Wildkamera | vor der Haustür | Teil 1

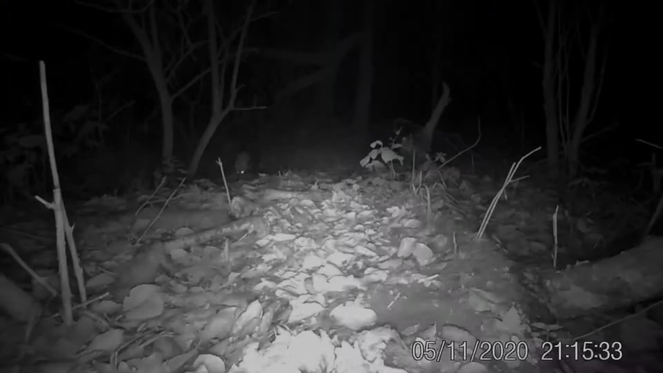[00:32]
Eine neue Saison, ein neuer Versuch.
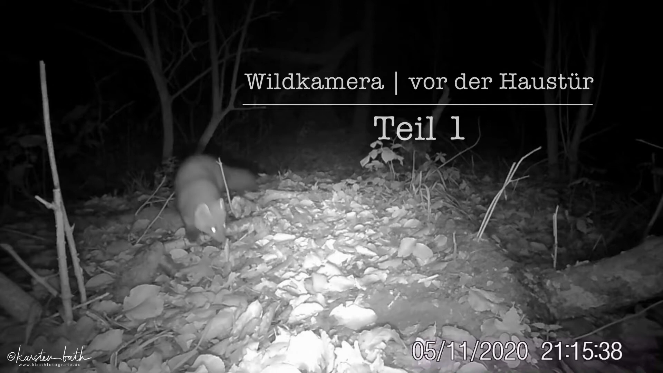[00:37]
Die Wildkamera war immer noch scharf und hängt im Wald vor der Haustür, also fußläufig zu erreichen.
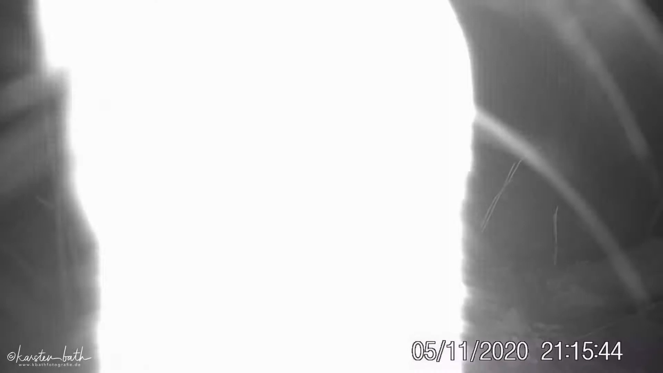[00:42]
Interessant zu sehen, wie die Tiere des Waldes sich in der Dunkelheit der Kamera nähern
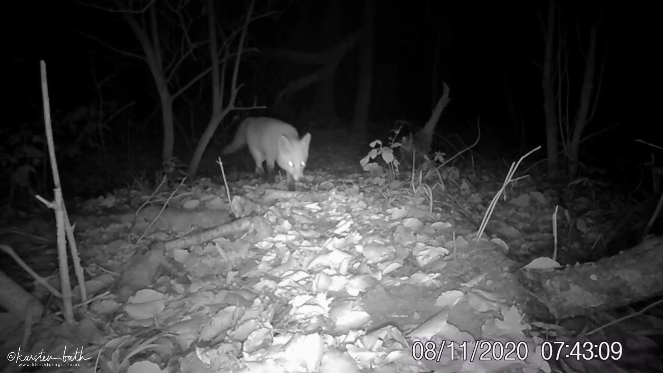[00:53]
und sich zunächst erstmal nicht stören lassen.
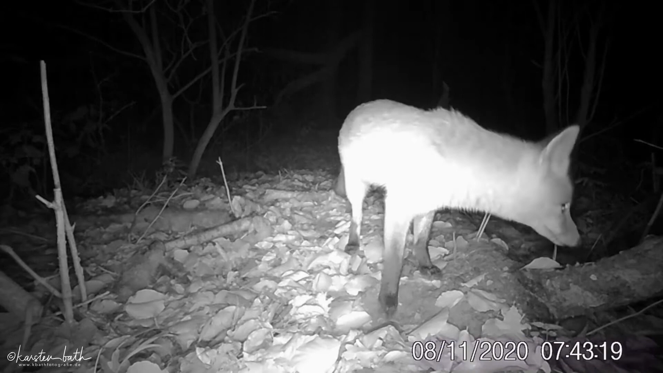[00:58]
Der Baummarder war schon zu sehen, jetzt kommt das Schwarzwild und guckt oder schaut nach dem Rechten. Und ich bin gespannt, was sich alles noch so zeigen wird in dem Wald vor der Haustür.
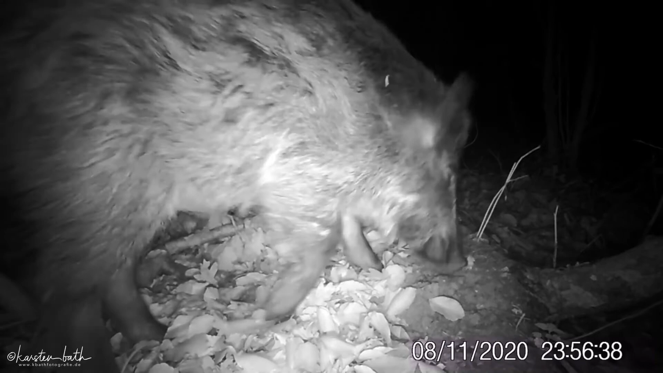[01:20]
Irgendwas hat der Marder vor. Man muss mal drauf achten. Irgendwas greift er sich, wenn er etwas dichter zur Kamera kommt.
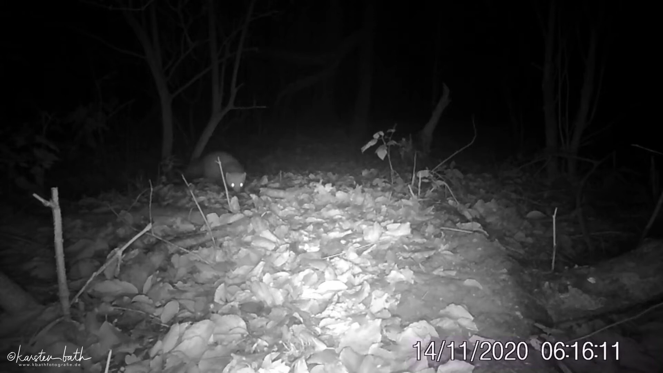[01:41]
Ich vermute mal, entweder eine Maus oder ein Maulwurf. Irgendwas holt er sich beim zweiten Versuch und geht damit dann stiften.